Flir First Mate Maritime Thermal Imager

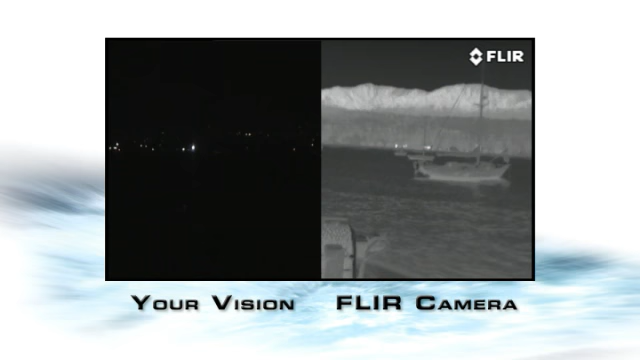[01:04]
Everyone on the water knows how important safe,
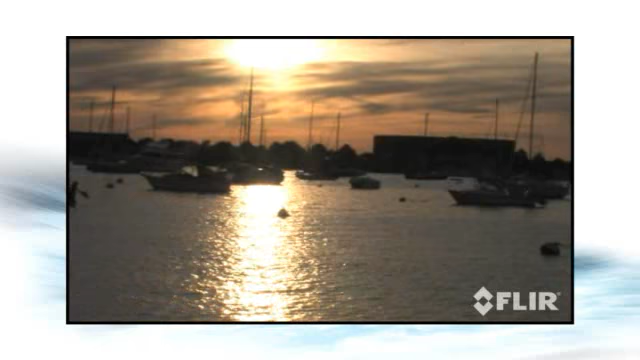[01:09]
precise navigation is, and how much harder that can get when the sun goes down.
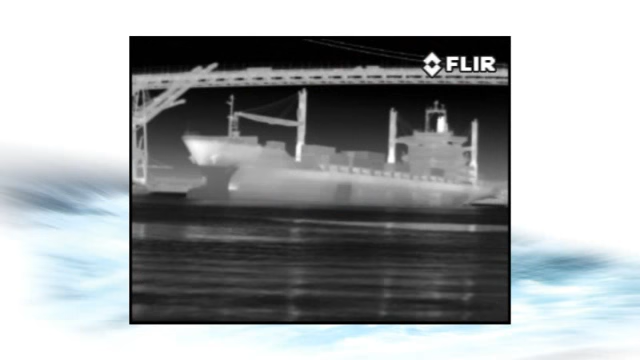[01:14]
First Mate's thermal night vision camera helps you to see other boats, obstacles in the water, water, buoys, channel markers, and marine inferences clearly, even on the darkest nights.
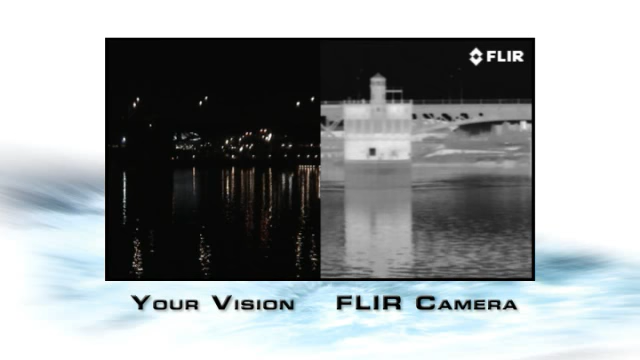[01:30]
it adds to them, letting you see what's around you like no other night vision technology can. When you're tied up alongside the pier,
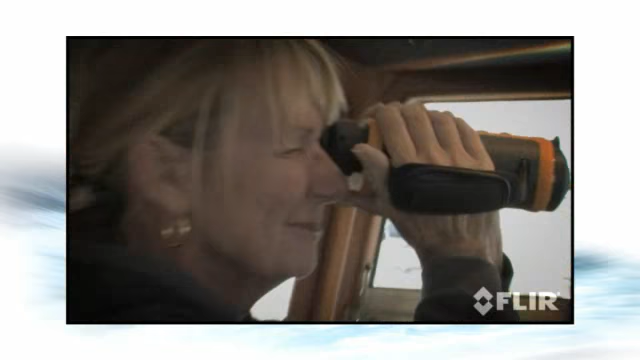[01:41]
or sitting at anchor, First Mate gives you and your passengers an added feeling of security,
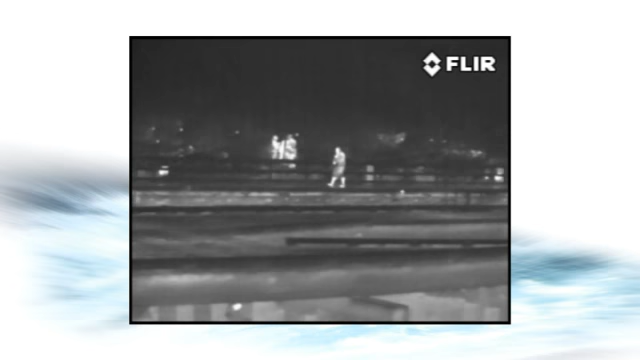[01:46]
knowing that no one can sneak aboard uninvited.
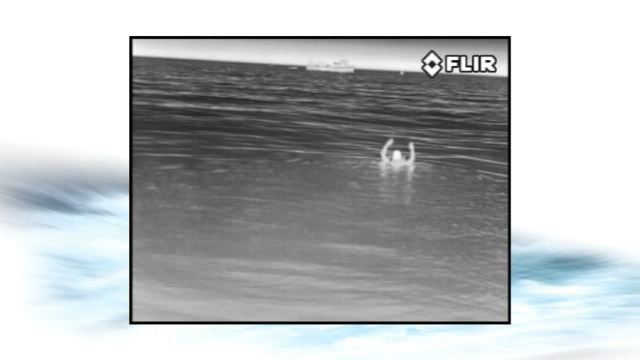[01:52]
Most important, nothing is better for helping you to see people in the water at night, and getting everyone home safe and sound is the bottom line for every boater.
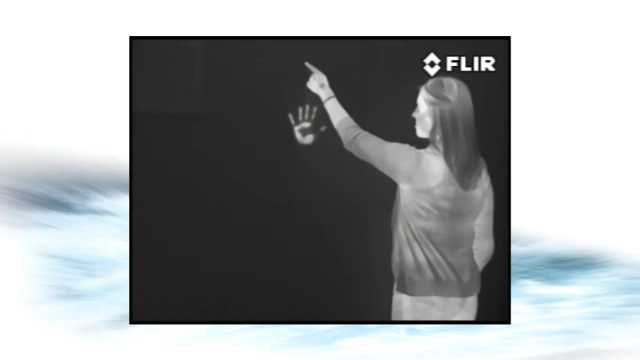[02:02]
Like all FLIR's thermal night vision cameras, First Mate helps you see clearly at night by making pictures from heat,
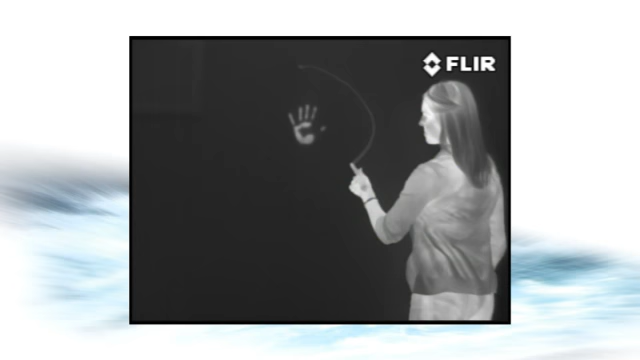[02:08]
not light, so you can see things that are invisible to the naked eye, whether you're in total darkness or bright sunlight.
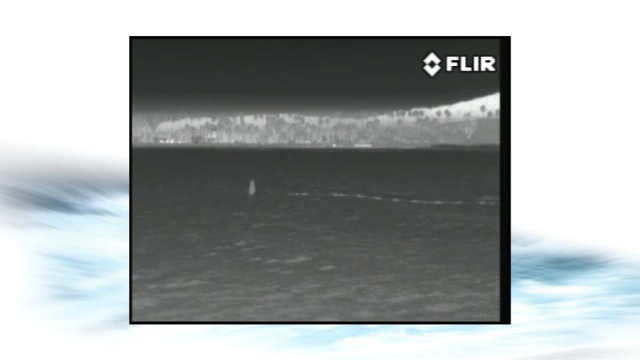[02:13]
Everything around us gives off this thermal energy, even ice.
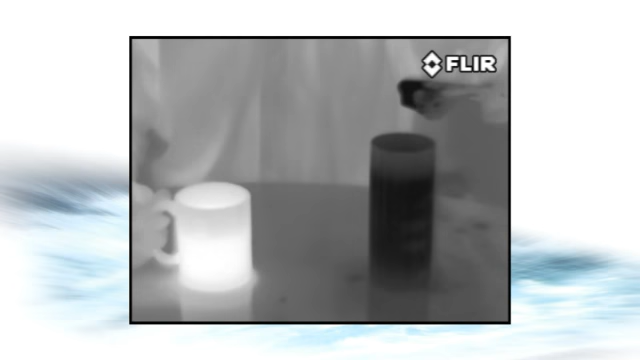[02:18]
These subtle temperature differences let you see buoys,
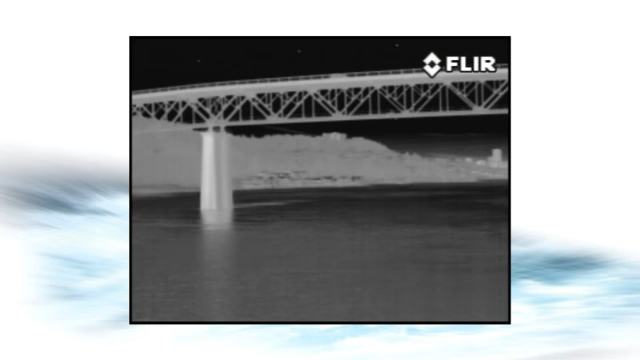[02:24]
bridge abutments, docks, rocks, other vessels, even things that radar can miss, like logs floating nearby.
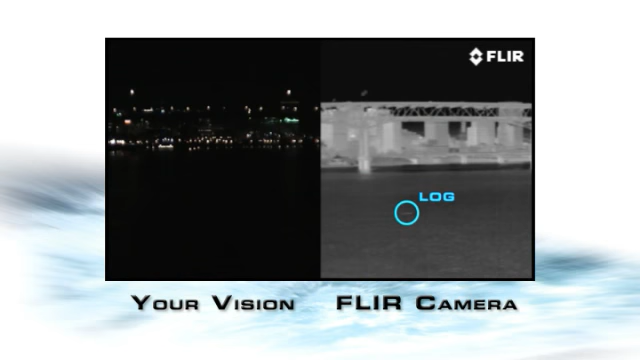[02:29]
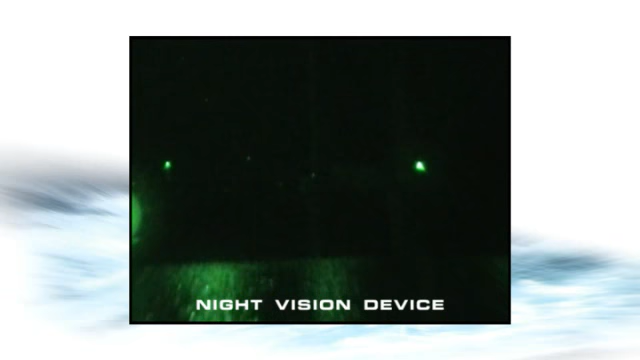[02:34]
Other so-called night vision scopes and binoculars just magnify existing visible light.
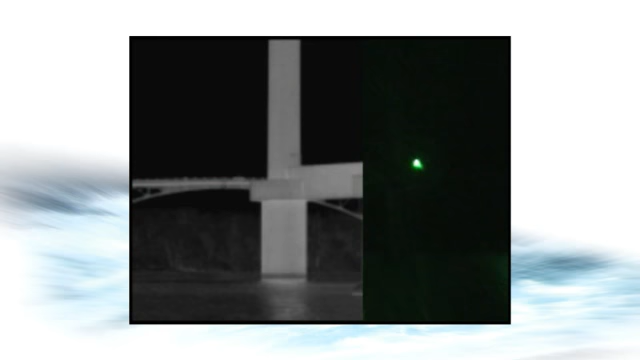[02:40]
But the First Mate thermal night vision camera sees just fine, regardless of how much light there is,
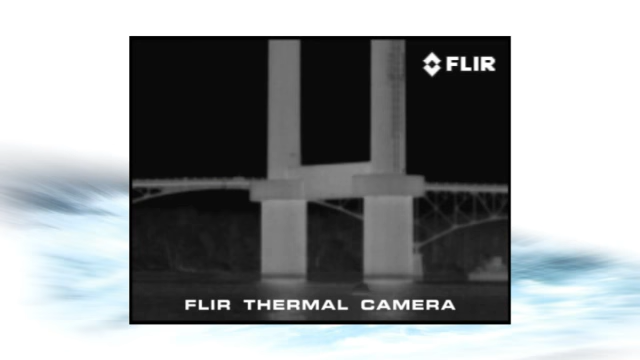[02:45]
and can see things from farther away than other night vision technologies.